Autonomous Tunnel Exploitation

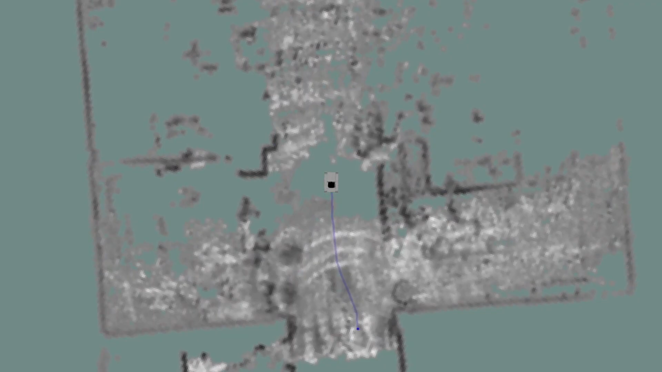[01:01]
3D spatial mapping in a GPS-denied environment,
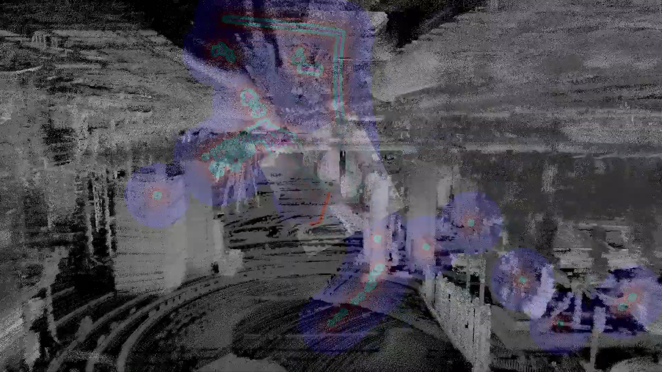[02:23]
Those primarily utilize a lidar system so the
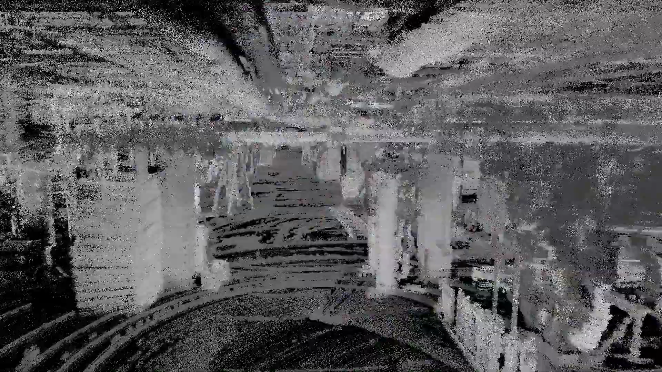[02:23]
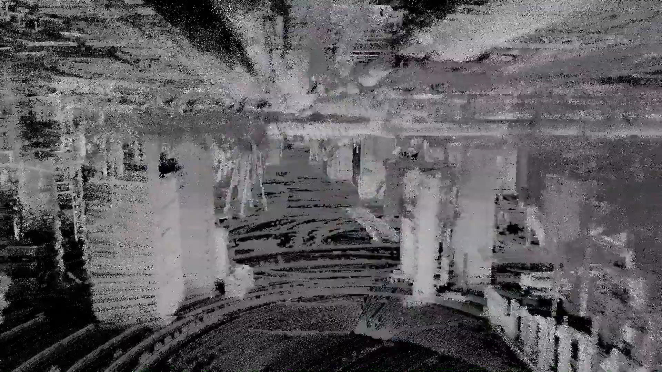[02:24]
sensor works by shooting out beams
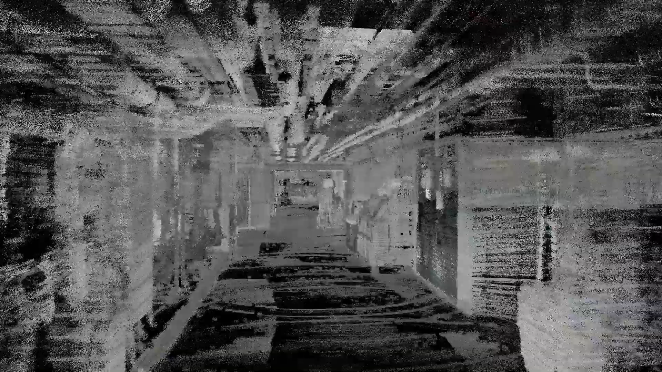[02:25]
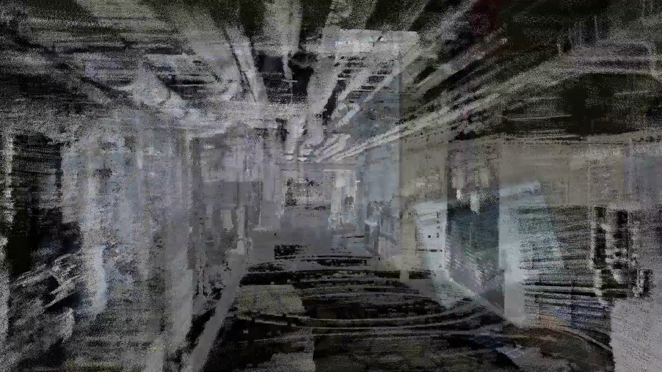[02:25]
of light into the environment and it passively interprets the